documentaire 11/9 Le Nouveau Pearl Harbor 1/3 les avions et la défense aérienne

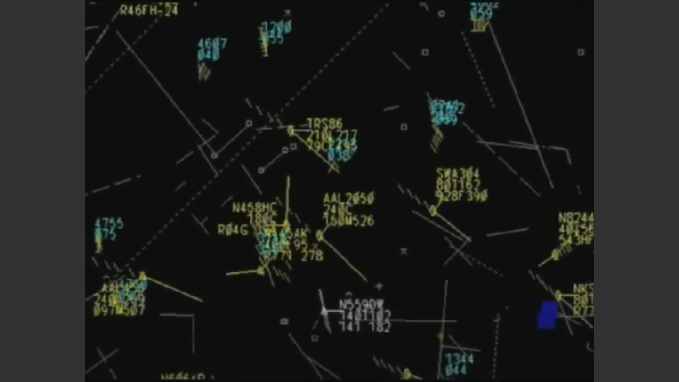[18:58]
Lorsqu'un transpondeur est éteint, les contrôleurs aériens perdent l'information sur l'altitude,
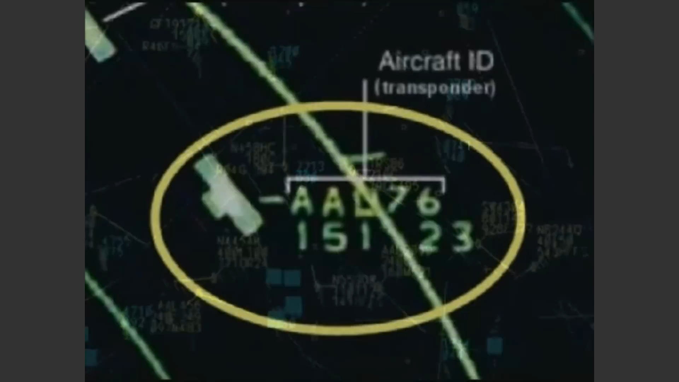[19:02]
mais ils peuvent toujours suivre l'avion avec son signal primaire.
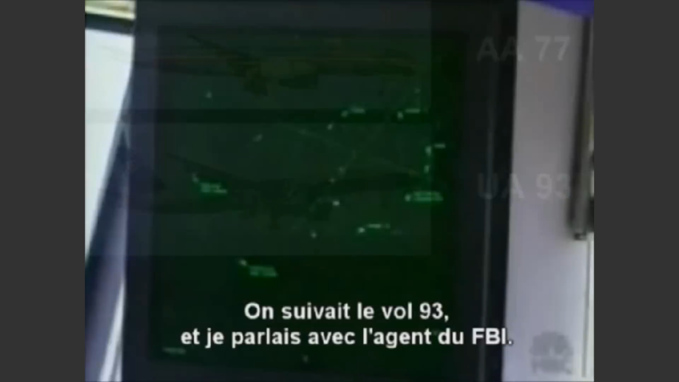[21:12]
We were tracking United 93 and I was in conversation with the FBI agent and he was relaying to me that we suspect that this aircraft is now been taken over by hostile forces,
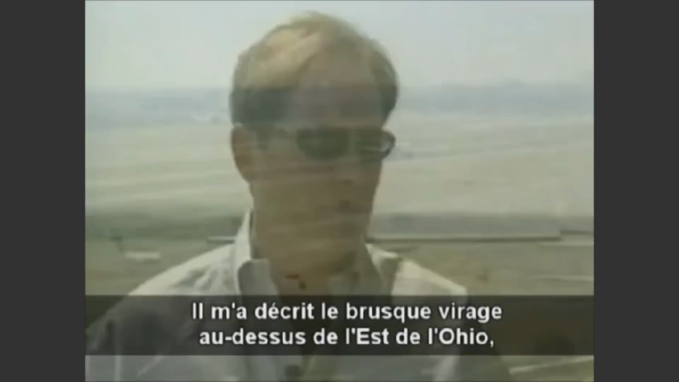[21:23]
described the sharp turn it made over Eastern Ohio and now is heading back along southwestern Pennsylvania.
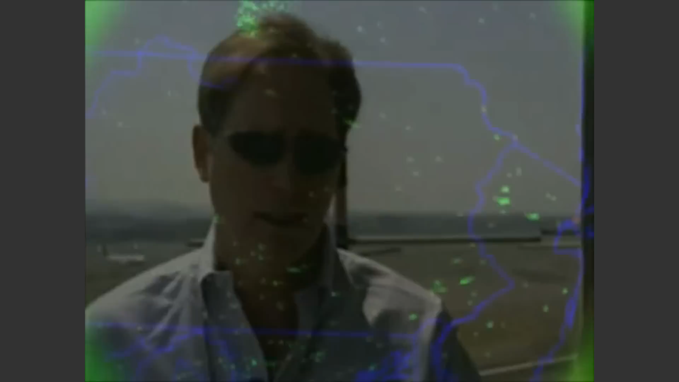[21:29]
L'avion était suivi seconde par seconde, pratiquement en temps réel. Right now he is west of Johnstown still. 12 miles.
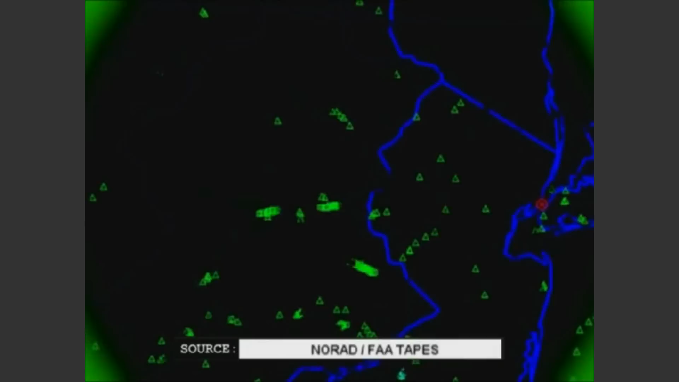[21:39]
À un moment, il a même rallumé son transpondeur, montrant ainsi non seulement sa position, mais aussi son altitude.
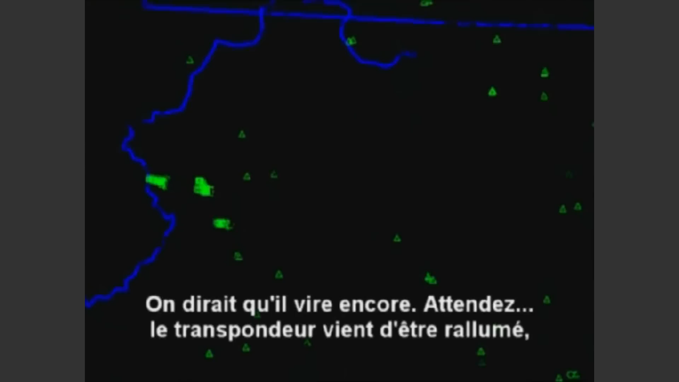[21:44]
It looks like he's still turning. Hey, his transponder just came back on and it was showing 8,000 feet 200.
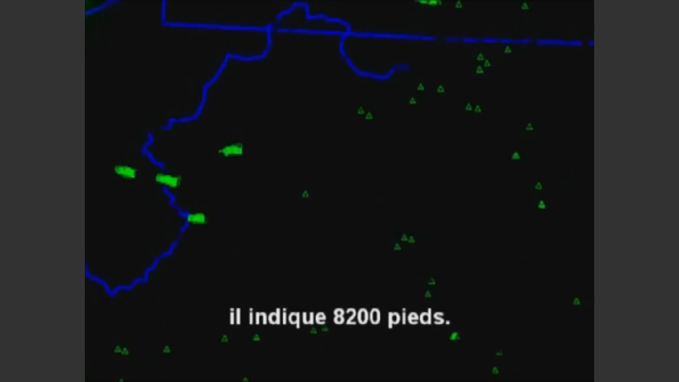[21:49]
8,200 feet. 8,200 feet and he's on the same code that he was before.